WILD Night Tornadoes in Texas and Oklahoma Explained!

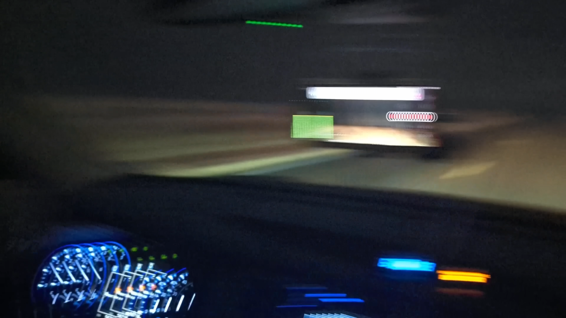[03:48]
It's literally on top of us. Yeah. I think it's just to the right, isn't it? Yep.
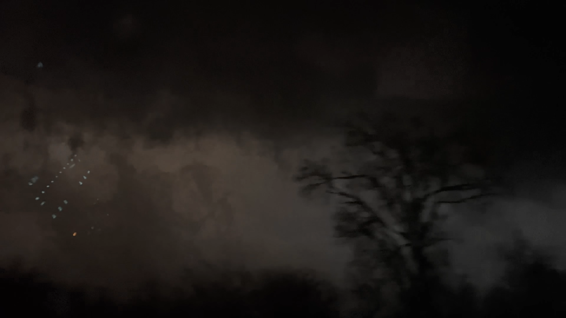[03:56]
Holy knots. It's not a lot of heat. It's not a lot of heat. Wow. This is our west release. We just see this wind, this road to turn.
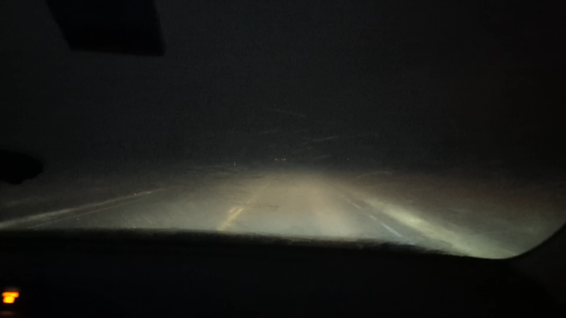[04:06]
That's gotta be blowing into it. Here we go. Oh yeah, we got big wind. It's coming down. You're ready to shoot it. Keep that down.
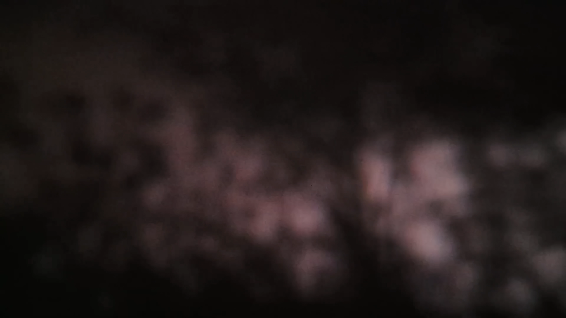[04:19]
You have west release. You keep your window down. Get out.
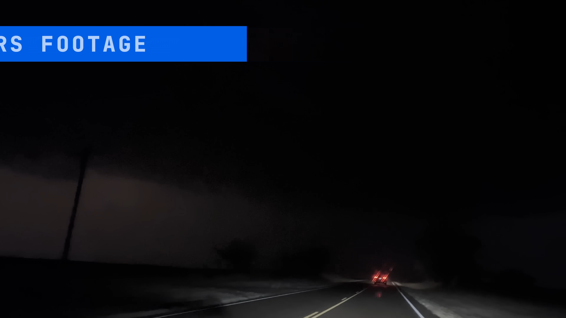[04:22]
Yeah, it's down ahead. It's nice cramp. Can you see some of those? The tail of our frickin' deer. Holy power! Right there! Right there! There's a tornado! On the ground! Holy shit! Right there! Yo, let me get out. Let me get out. On the ground. Move me.
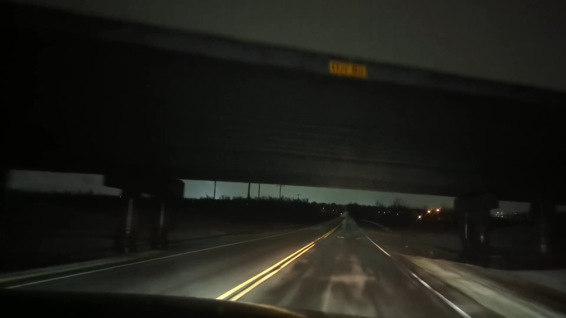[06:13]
Right there! There it is! Yes! Guys! It's a tornado on the ground! We can see it!